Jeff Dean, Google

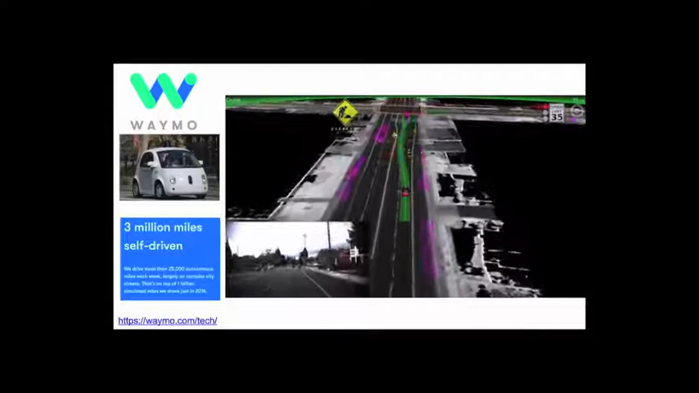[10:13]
And it's obviously a very difficult problem, right? Because you need to be able to take in raw perceptual data from the car. It has a bunch of sensors on it, it has cameras.
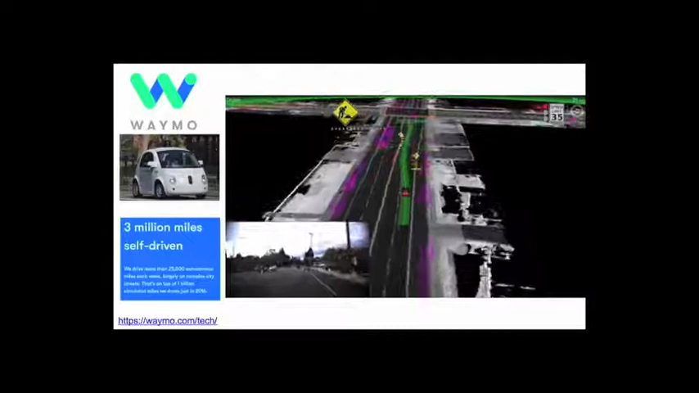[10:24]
It has LIDAR, which gives you kind of 3D point clouds of data. It has maybe radar.
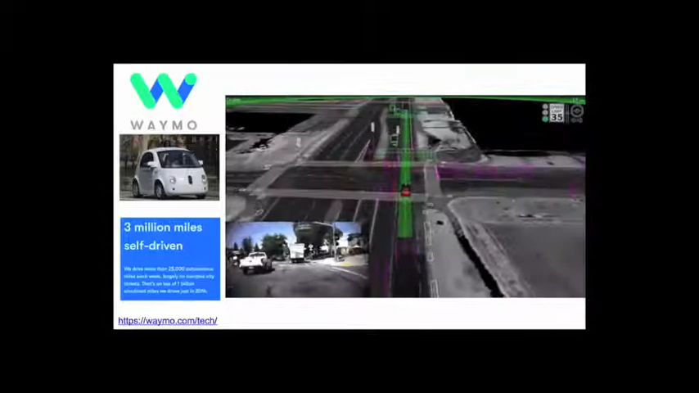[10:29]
And you need to be able to make sense of it to the level that you can understand where all the different objects
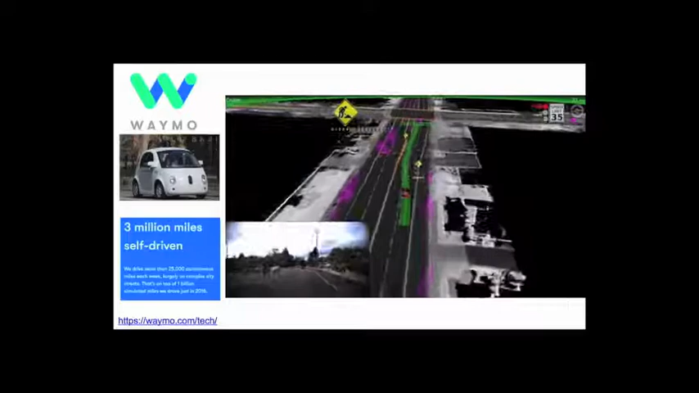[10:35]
are in your scene and know how they're likely to behave in the near future and how you should react,